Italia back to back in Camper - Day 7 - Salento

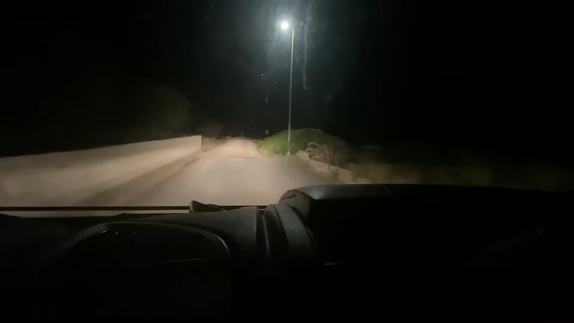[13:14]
inizia lo sterrato di Torre in Serraglio andiamo di qua scendela di Torre